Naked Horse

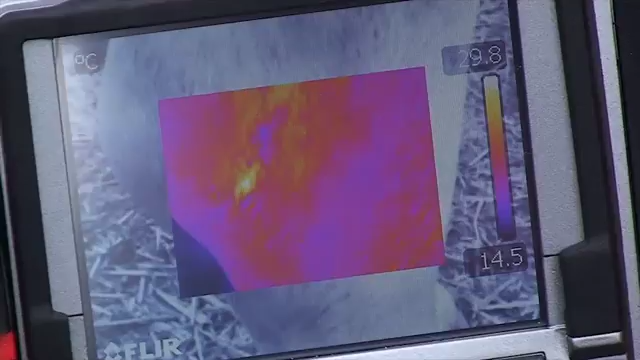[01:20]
On screen: scale top 29.8°C, scale bottom 14.5°C
Now the technology that we've been able to use from the ETC is actually very specialised.
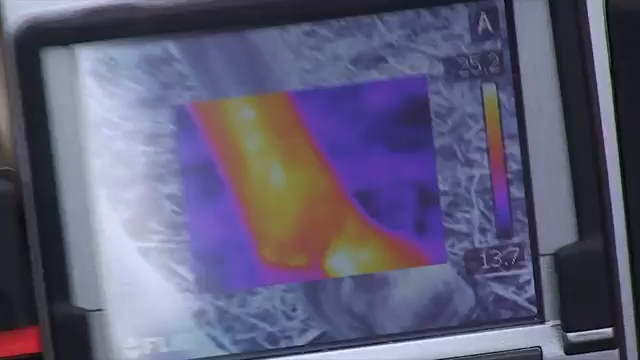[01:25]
So to be able to use something like this,